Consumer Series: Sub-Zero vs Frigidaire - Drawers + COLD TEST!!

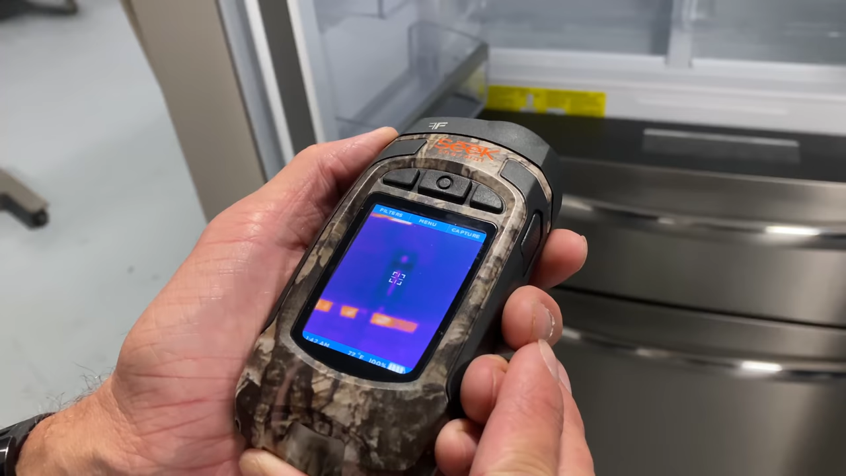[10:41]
77 78 now you want to describe because the can is very similar in temperature to
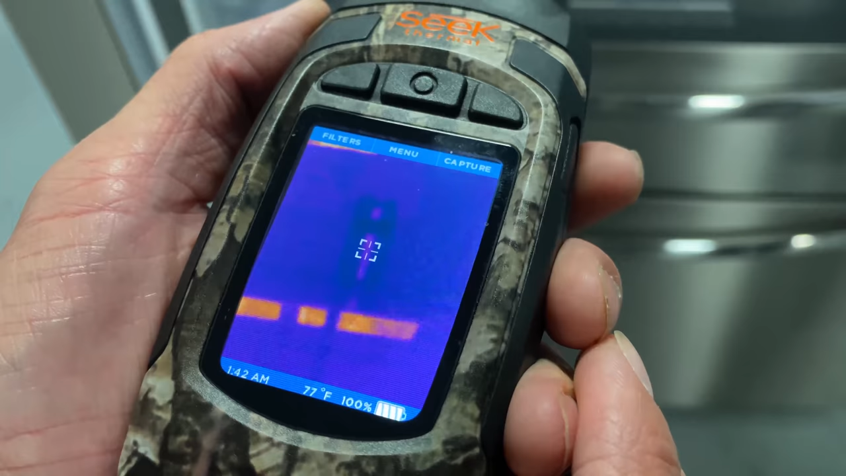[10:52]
the ambient air as well as the fridge you won't see a lot of delta right now yeah the fridge right now is about 76 let's do this so it's very similar
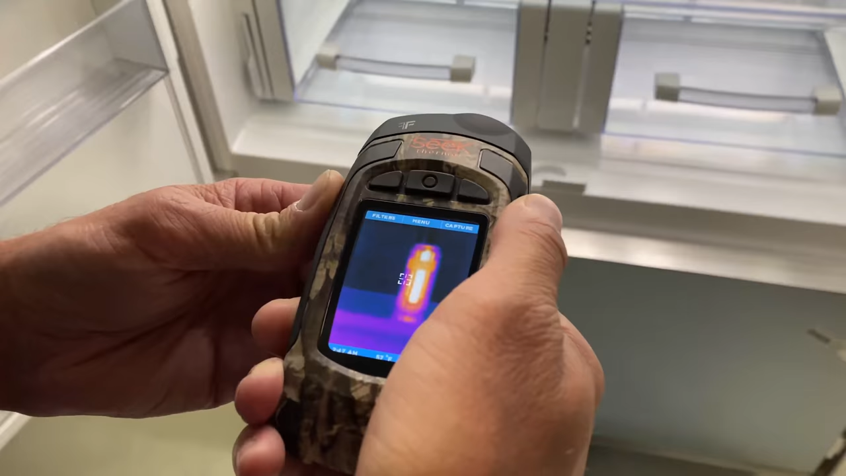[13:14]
no kidding look at that it's